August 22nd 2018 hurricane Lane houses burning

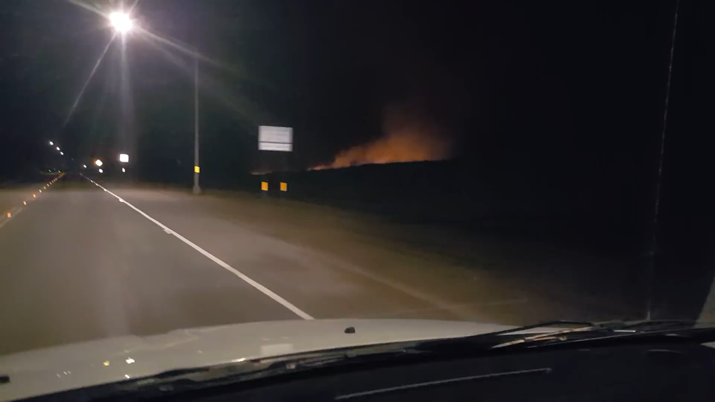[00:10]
As you can see, right up over here, there's a bunch of houses. And that's where the fire is. So it's right over that ridge.